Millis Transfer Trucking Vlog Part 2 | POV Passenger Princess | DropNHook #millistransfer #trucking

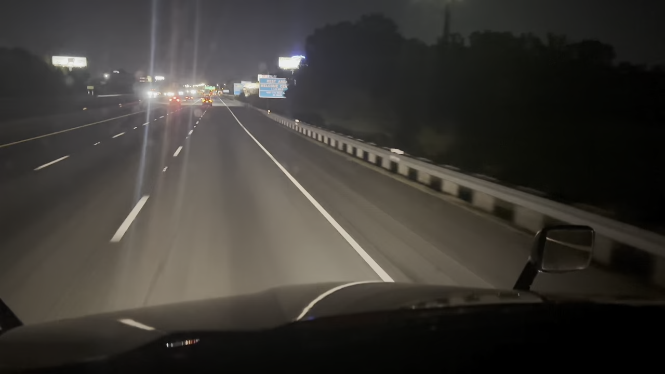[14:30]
I could have sworn Ohio was an 8-hour trip. My Garmin said 6 hours and 55 minutes. I was like, okay, bet. Okay, bet.
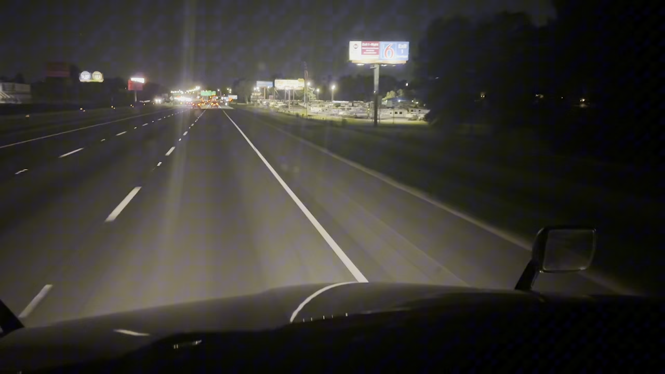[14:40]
Don't play with us. I hope y'all like the POV, because y'all my passenger princess for this vlog, okay? But hey! Volunteer state, and thank God we going on freaking 40. Wait, I'm confused. It say I'm taking 75 to 40. That's 75. Oh yeah, we've done this before.
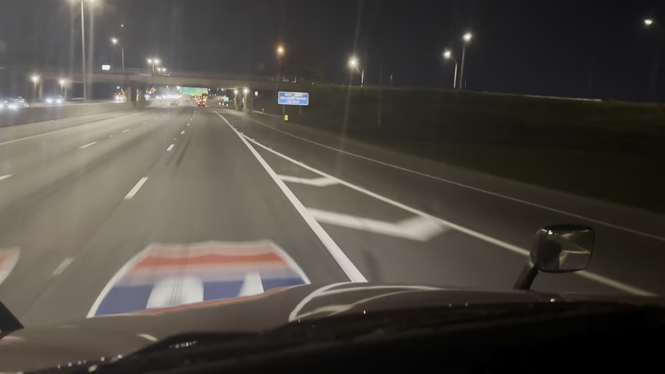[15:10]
I can stay my little black ass right here. And I don't think we're gonna go down Mount Eagle, so thank God. And I made sure I looked at the Google Maps, and there was no traffic. Continue on I-75. I sure will. There was no traffic. And I've been smooth sailing. So let's keep that energy up. I'll see y'all later. Peace!
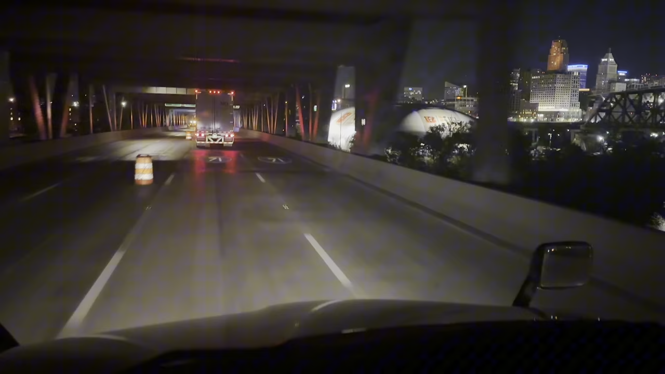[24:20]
Because I saw the sign, but I thought it meant for the left lane, not both lanes. I ain't see that shit. What is this? I gotta go on 75. I ain't going on no damn 71. Bullshit. That's what this is. Bullshit.